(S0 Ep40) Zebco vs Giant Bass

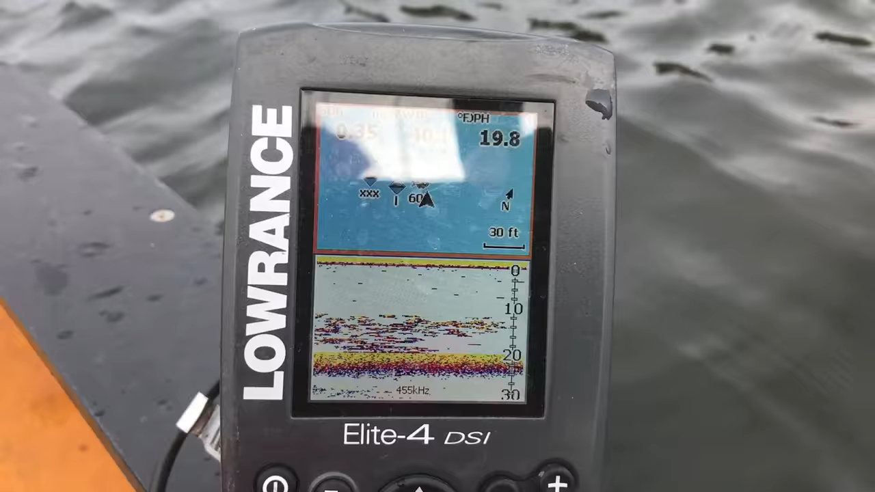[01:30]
That's a huge school of crappie and it is just stacked with fish. Same Roadrunner.